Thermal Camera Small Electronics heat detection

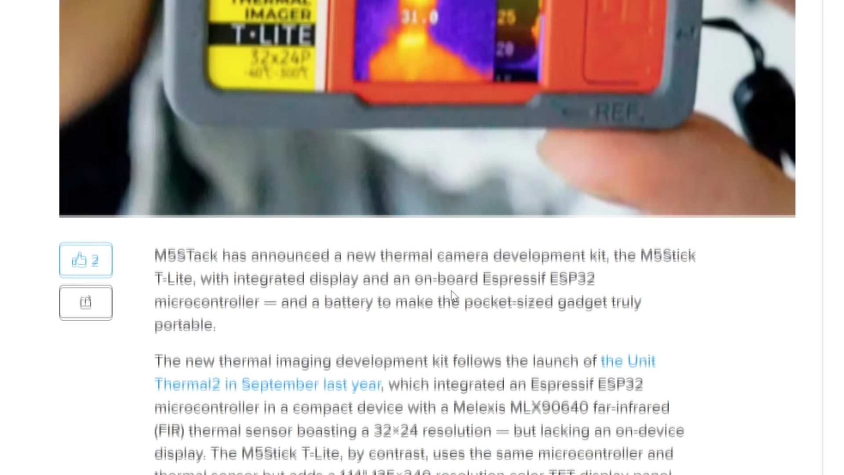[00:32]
yeah sorry a bit bigger than a postage stamp like a large postage stamp I should say and it's only 32 by 24 resolution I think
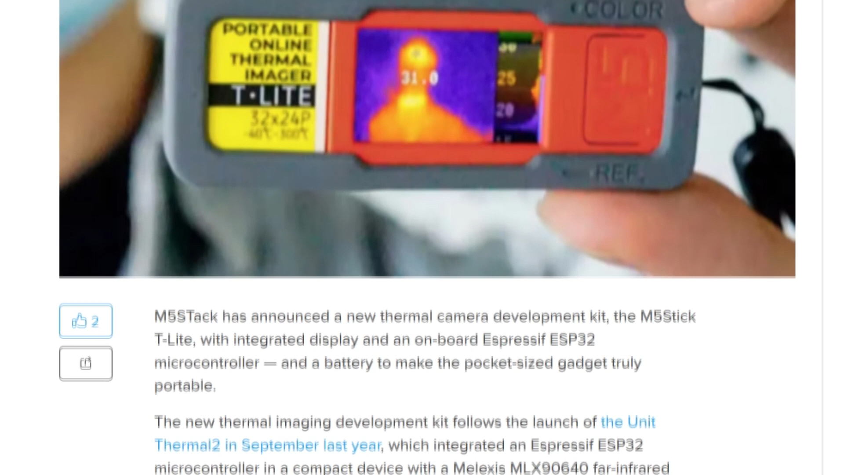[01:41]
I looked at this is actually for 3d printer to sort of see how even the
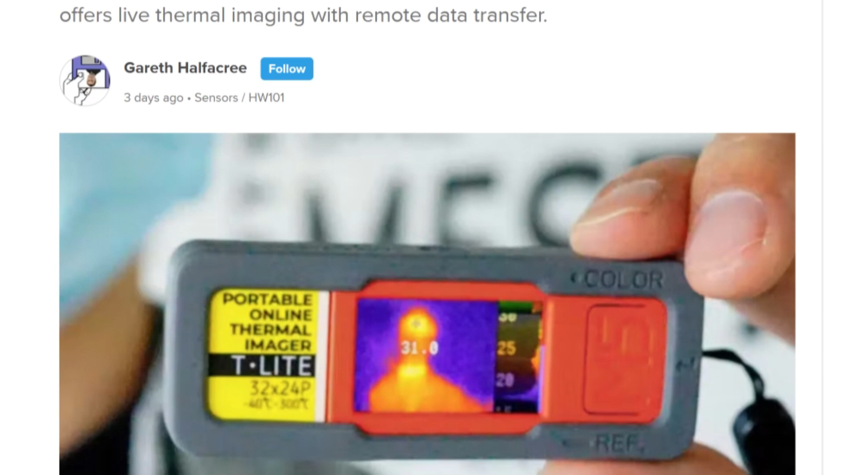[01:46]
heat bed heat is and things like that
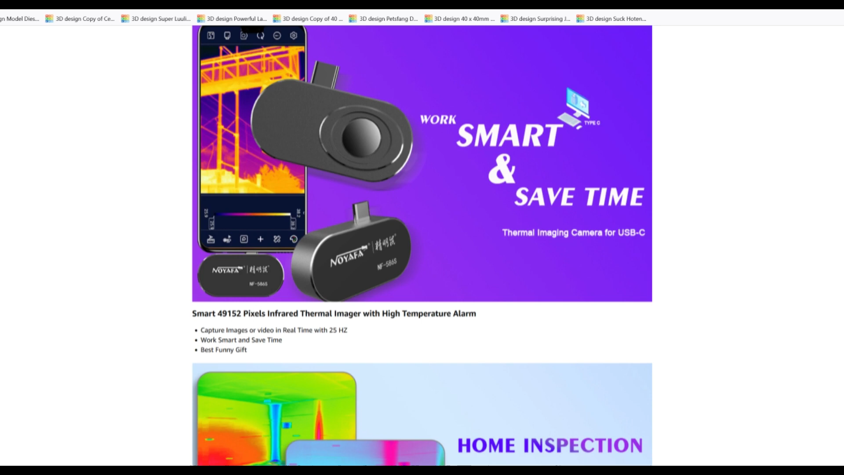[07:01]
and you've got to think about how fast they can process images
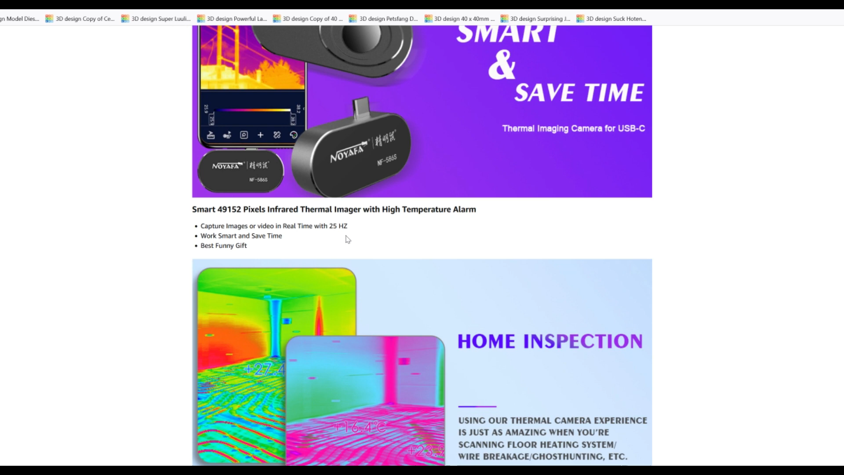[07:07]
some are very low frame rate sort of thing